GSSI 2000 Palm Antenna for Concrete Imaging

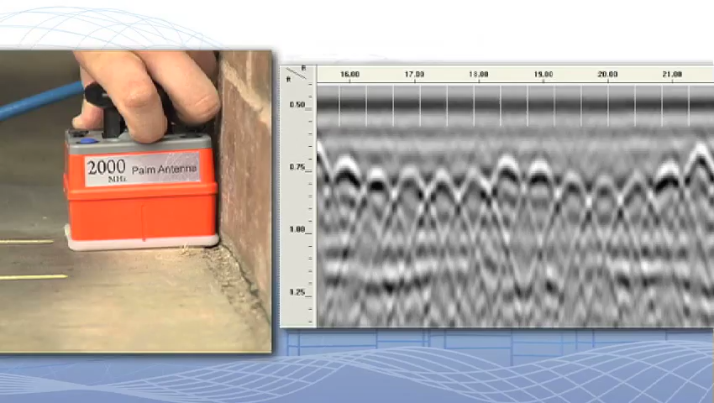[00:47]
With a 2000 megahertz center frequency, depths of up to 10 to 12 inches in concrete are obtainable.